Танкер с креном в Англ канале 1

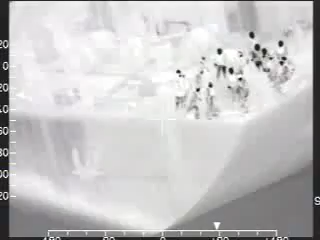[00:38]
Half the 22 men on board were winched to safety by two rescue helicopters from the south of England. The rest clambered aboard a lifeboat from the Channel Islands.
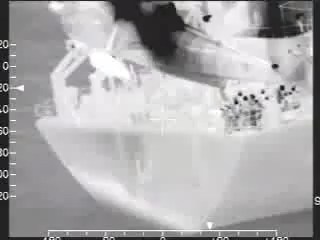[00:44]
The collision happened about 30 miles northeast of Guernsey.